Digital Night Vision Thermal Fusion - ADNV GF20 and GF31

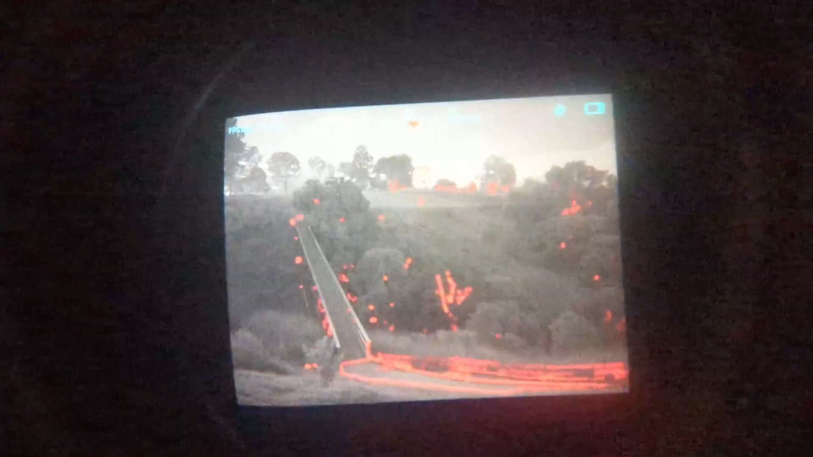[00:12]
is going to provide unmatched detection capabilities
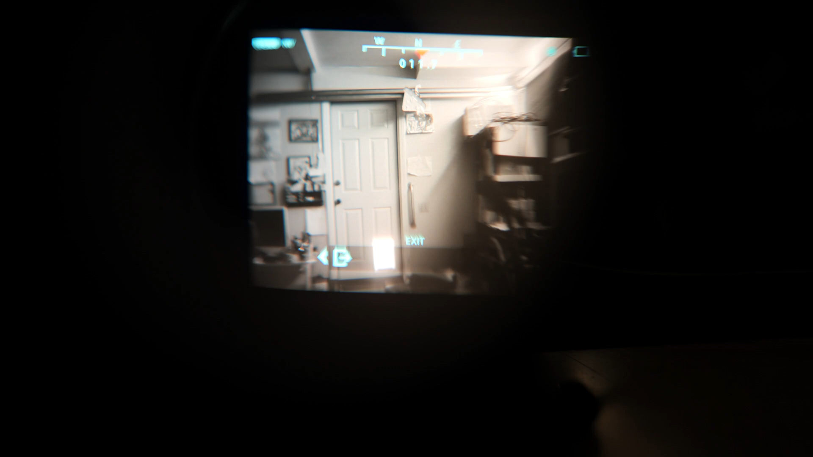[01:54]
record photo and video, turn on and off Wi-Fi and adjust the contrast.
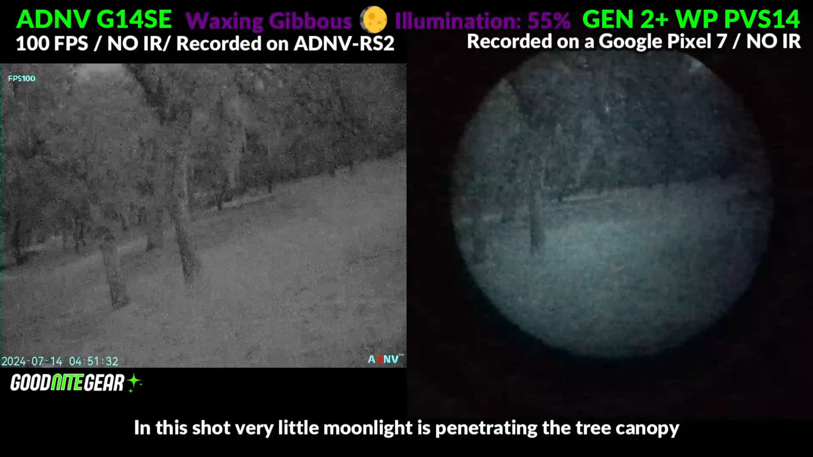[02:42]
Even their two-thirds inch sensor absolutely destroys the performance of the Psionics Opsyn and this one inch sensor outperforms Gen 2 Plus analog night vision and comes very close in performance to Gen 3 analog.
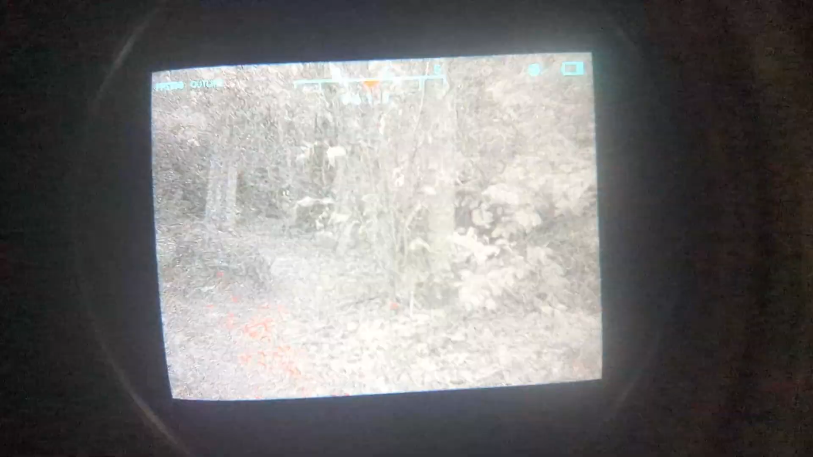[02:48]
Even in areas with ultra low moonlight and dense canopy coverage the device can still perform quite well without the need for
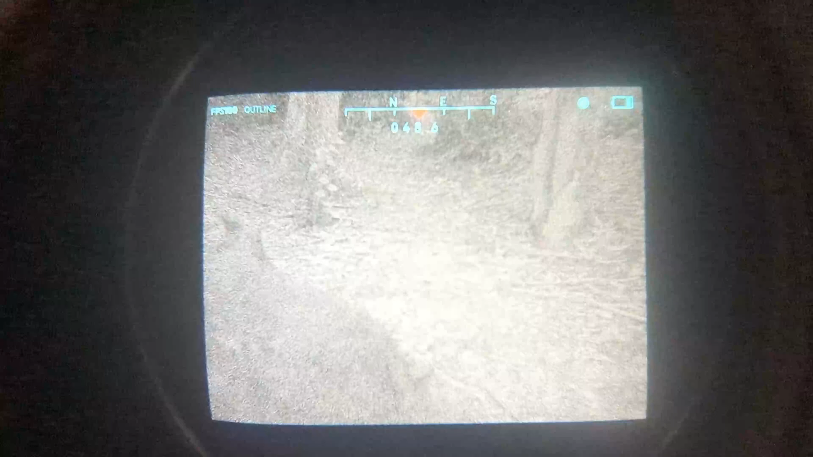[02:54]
relying on supplemental IR lighting and the combination of good low light performance,
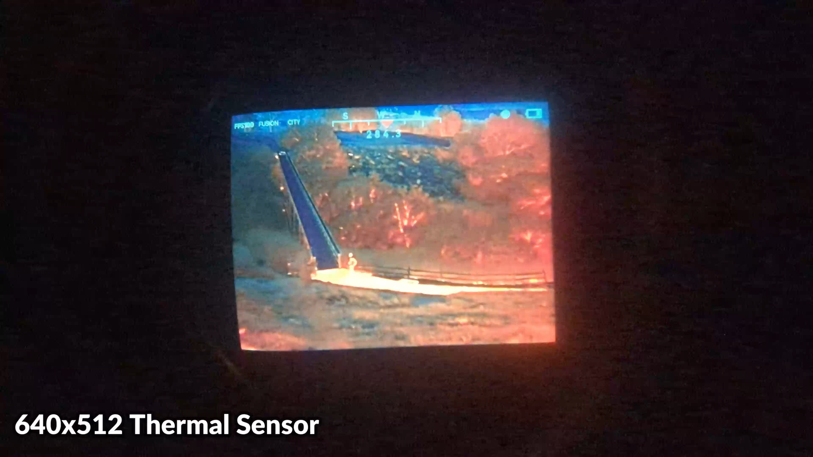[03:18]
identification range for a human is going to be about 234 meters,
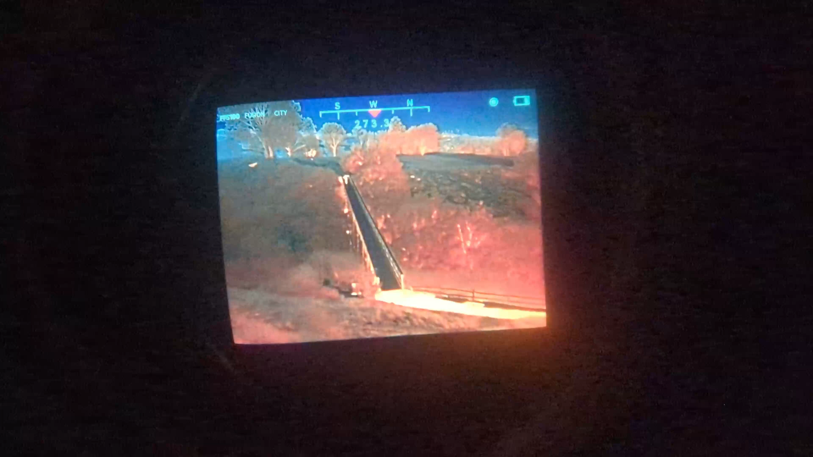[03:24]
recognition range about 468 meters and detection up to 935 meters and for something like a vehicle you'd be looking at ranges closer to 1200 meters.
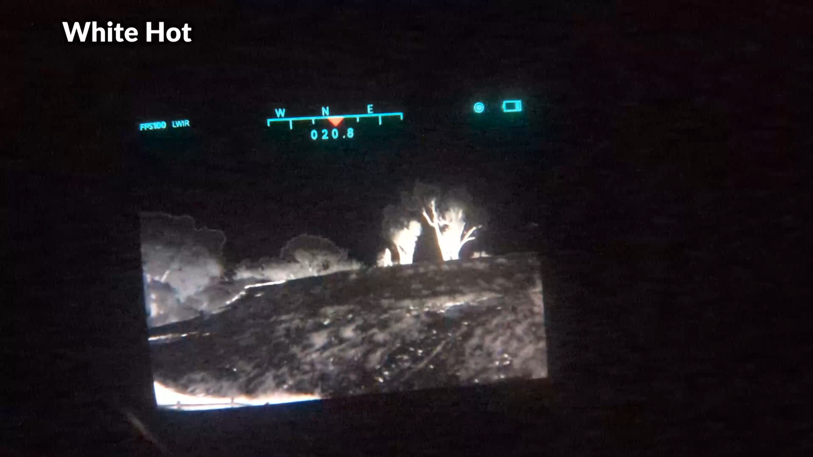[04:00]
With the white hot mode we're seeing mostly an image from the thermal sensor which is going to be useful for long distance scenarios where detection is your main priority
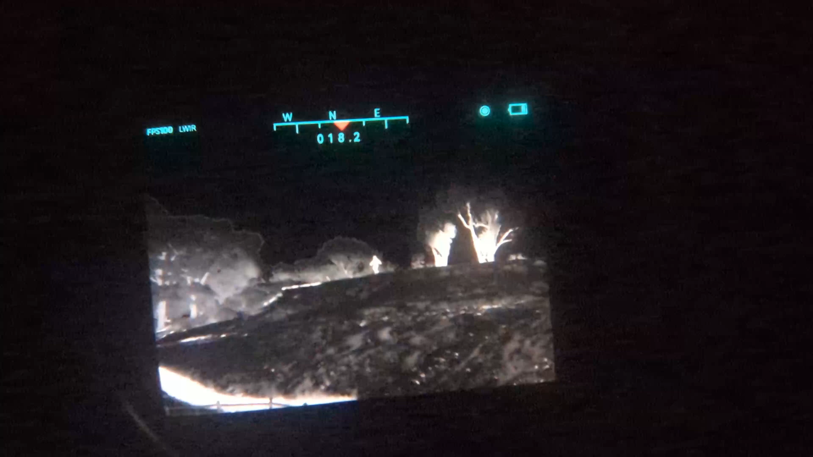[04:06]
and as you can see warmer subjects really pop out and there's a lot of contrast between them and the black
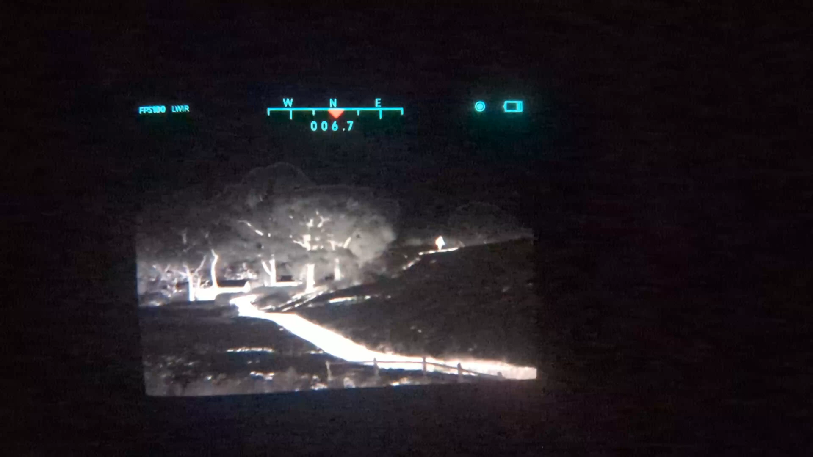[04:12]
background but it is going to be tougher for you to use this to navigate with and it's not as useful for close range.
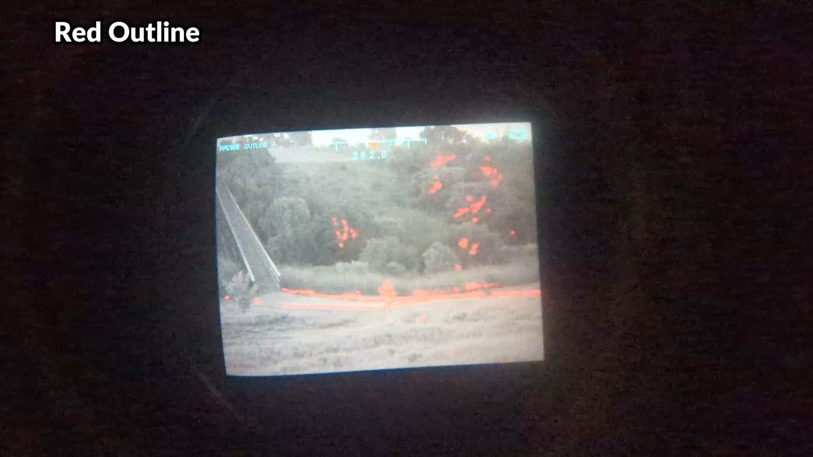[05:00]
Finally we've got the outline mode which is another thermal fusion option which utilizes both the digital night vision sensors with a very minimal red hot outline.
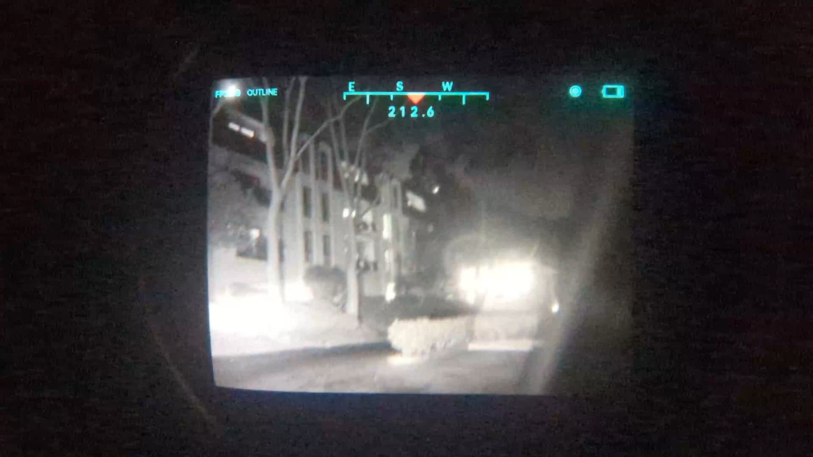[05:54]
In general thermal is great for detection but it's less useful for short range and night vision is pretty much the opposite and it's good for short range navigation but
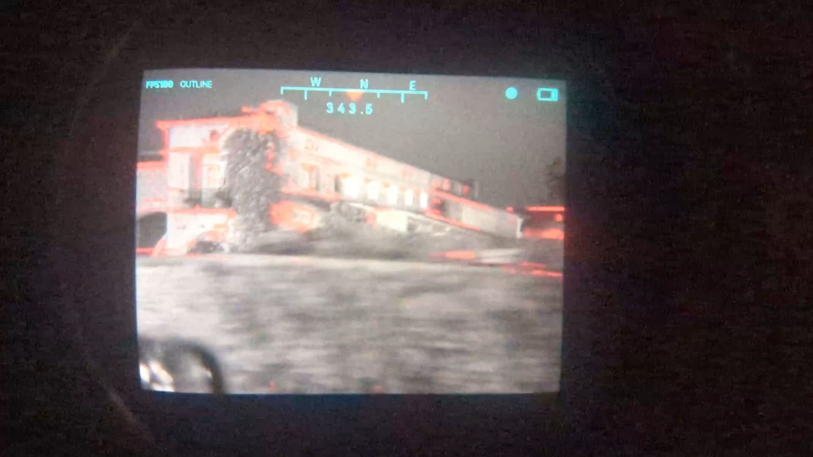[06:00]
detection can prove to be a real challenge because of the lack of contrast but you're also going to have a very tough time if you're trying to rely on thermal to navigate alone.
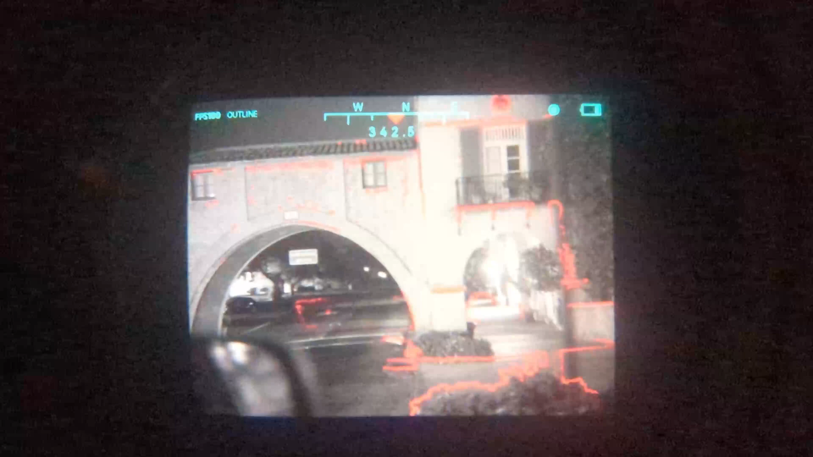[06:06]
Fusing this combination together gives you the highest level of situational
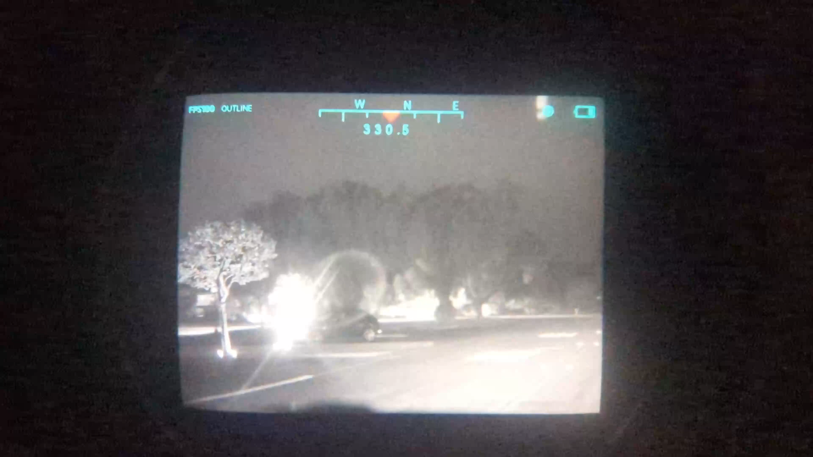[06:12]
awareness at night and the best understanding of your environment.
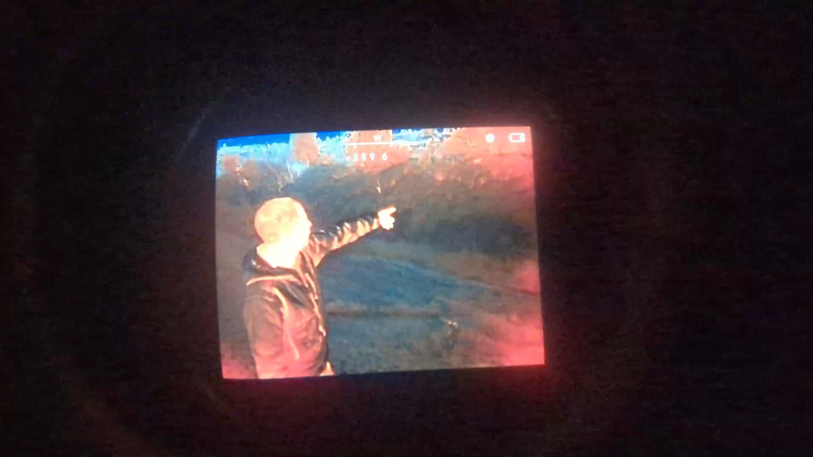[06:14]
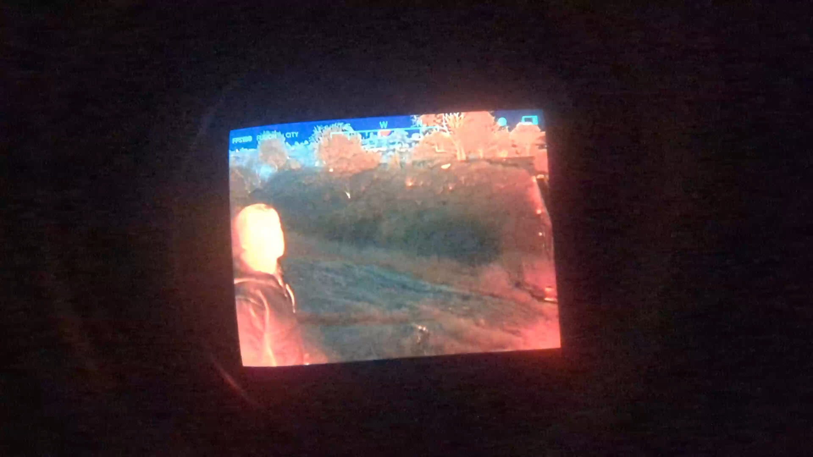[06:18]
The thermal overlay can also help reduce eye strain compared to using traditional night vision alone as it provides a lot of contrast when a heat signature is
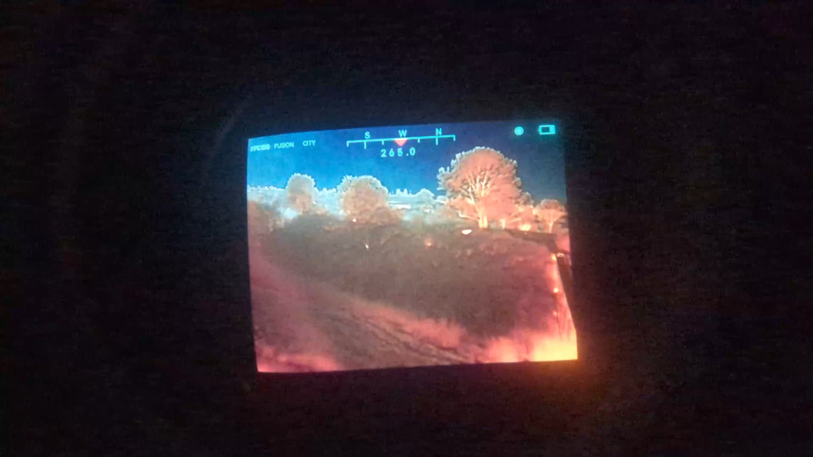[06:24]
detected and anybody looking to have the best night vision tech available should absolutely consider a setup like this one.